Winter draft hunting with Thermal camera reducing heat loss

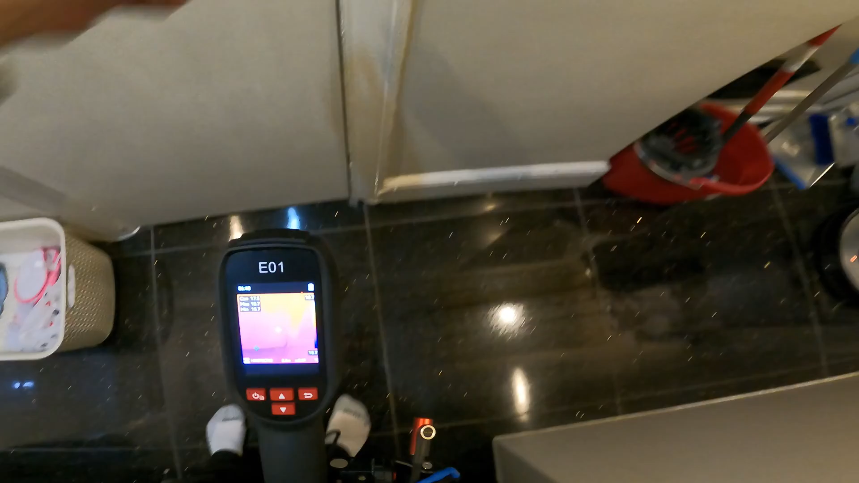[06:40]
And if I open it. And it's not surprising because that that wall there is actually outside.
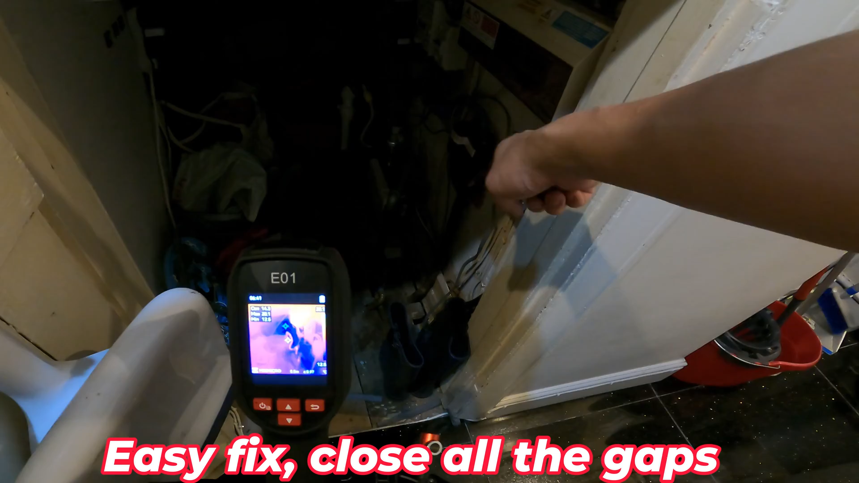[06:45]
This is an outside wall. So the cold air is coming through the floorboards coming up here.
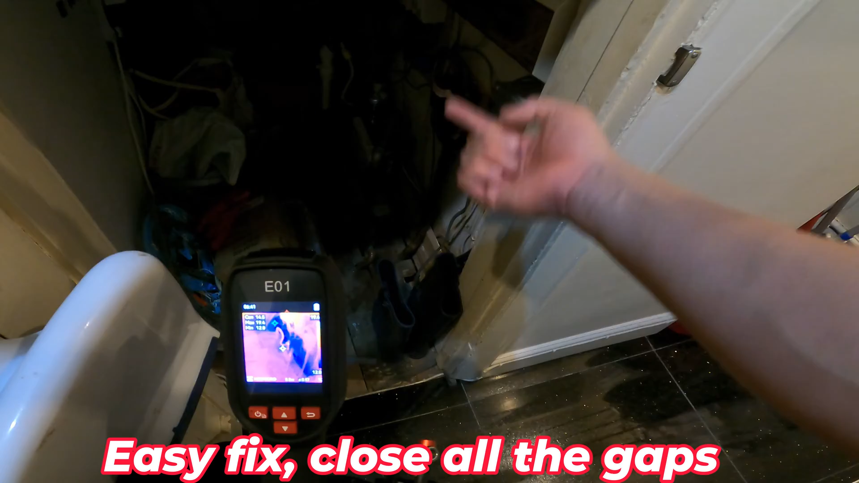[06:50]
Usually the cold is contained in this room which we don't really mind because it's just our kind of a little storage junk room anyway.
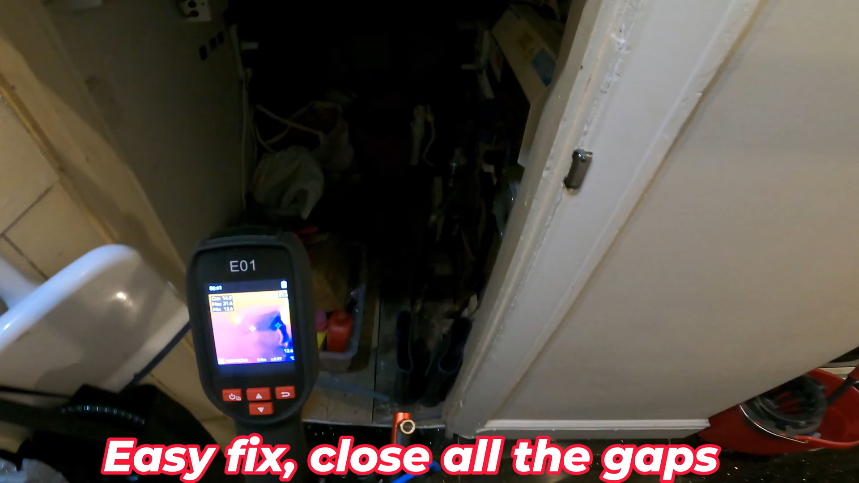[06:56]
So maybe we just need to seal it around this. All right.
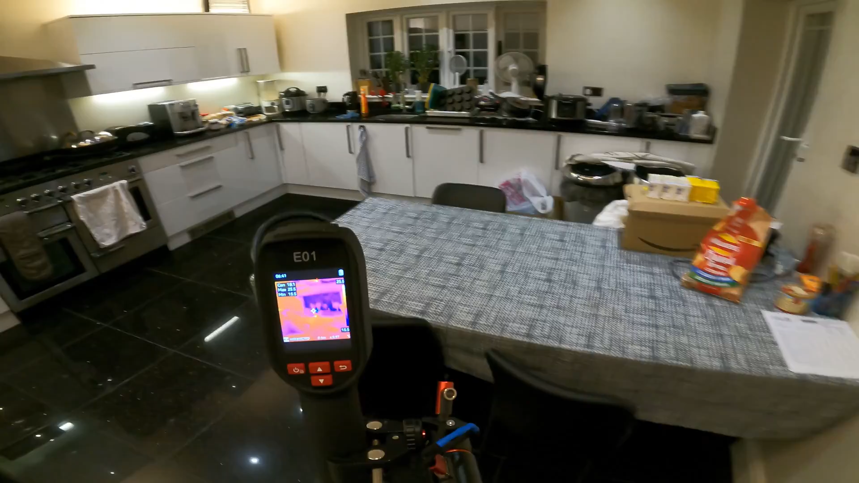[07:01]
Coming into the kitchen. So there's a glowing hot there because there's a radiator behind those two fan grill.
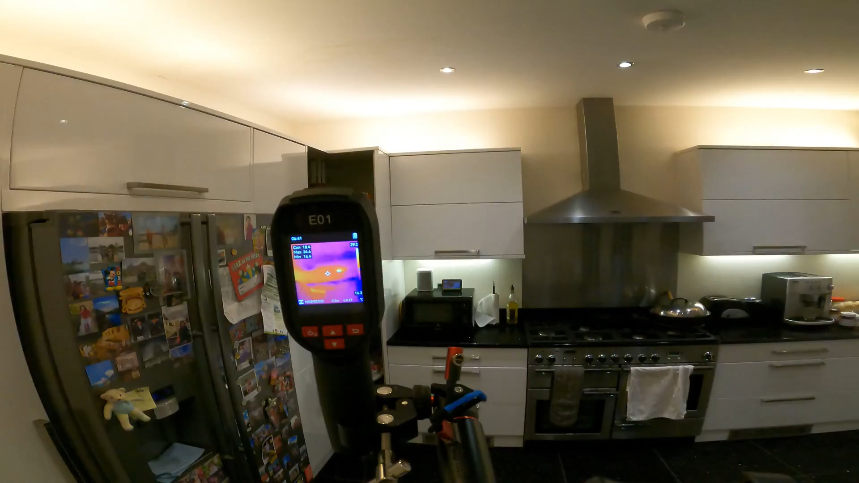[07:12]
Here I think the leak is still ongoing. We dried it over summer but you can see a blue spot there. So there might be potentially a damp patch behind.
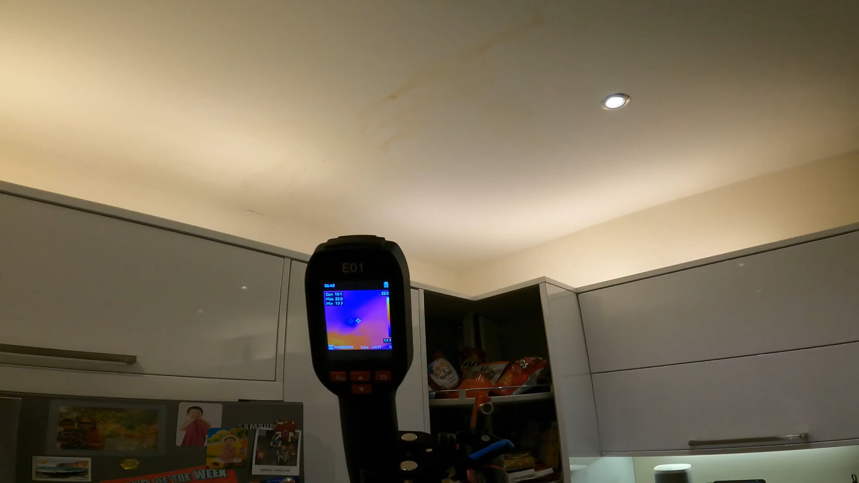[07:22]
We did have some heavy rain. Here is just a steel beam going along there. So there's not much insulation. That's why there's a blue band all the way across.
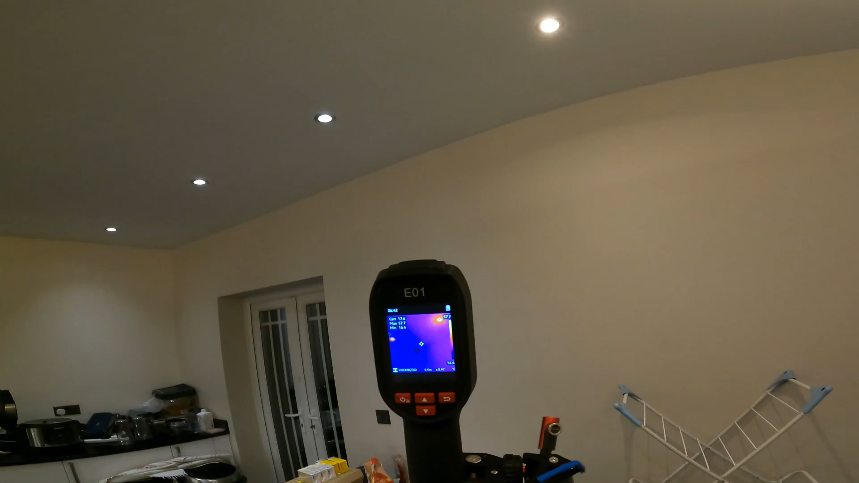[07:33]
And all three sides is external wall.
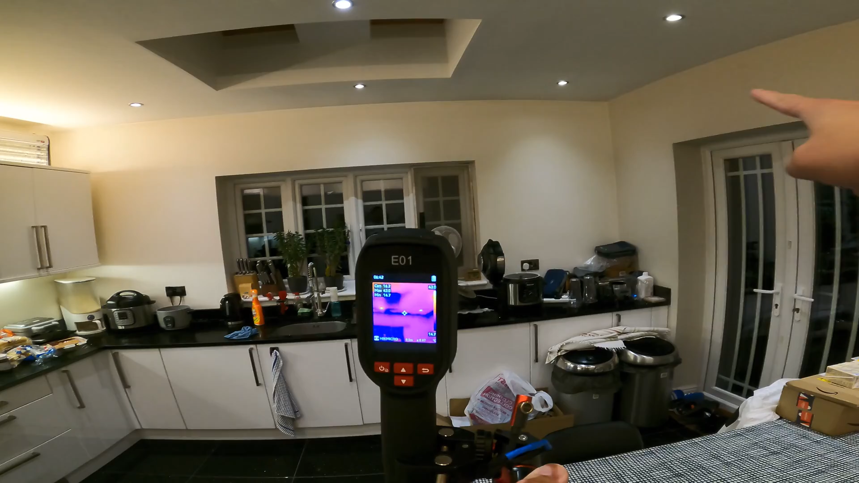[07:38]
And you can see where the two walls meet is kind of where the cold spots are. Another door. Another problem. So here. I won't say problem. It's not that cold but it all adds up.
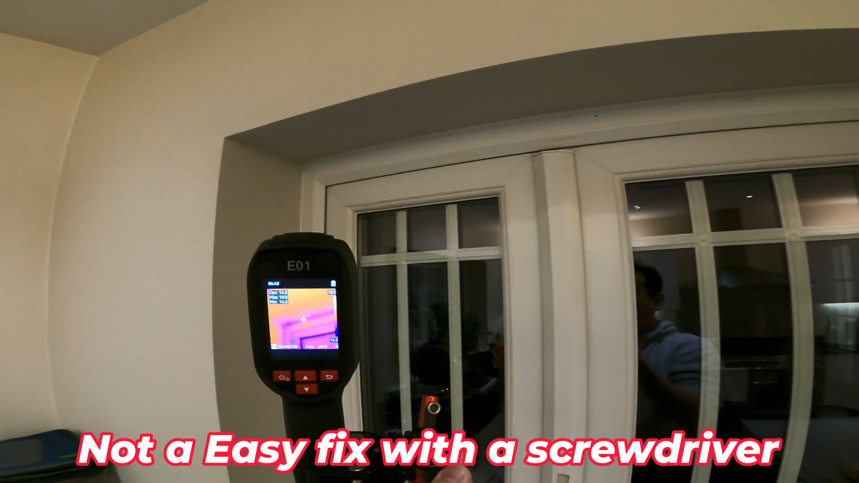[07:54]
Looks fine to me here.
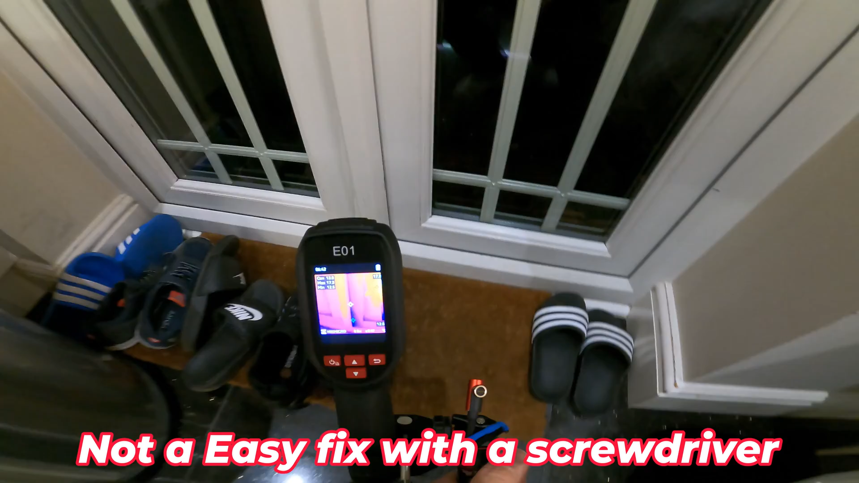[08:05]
So what we're looking at is it's not just a purple line.
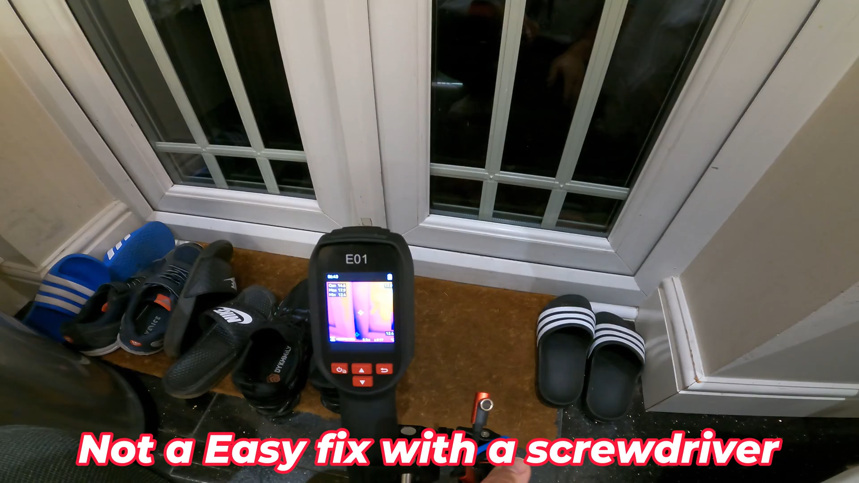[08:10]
I do expect it to be cold spot. But when you see a major area of blue then that means that the air is coming in and cooling this part of the door.
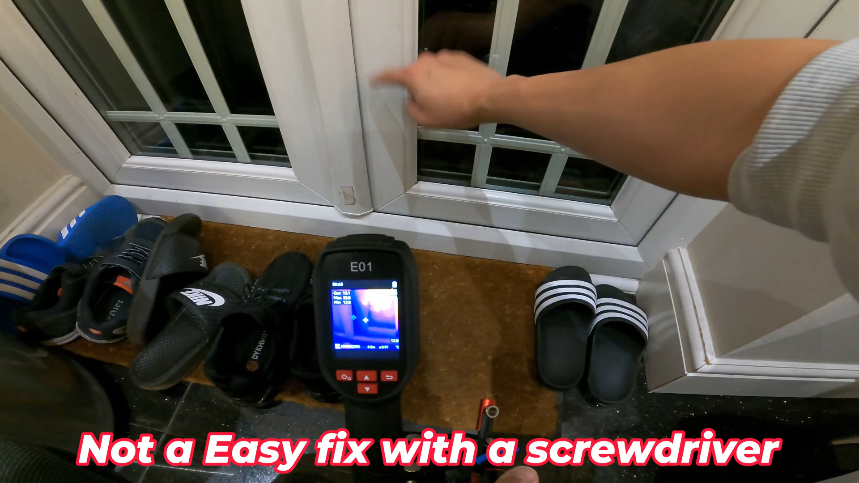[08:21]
Windows. They do look okay. That's the thing.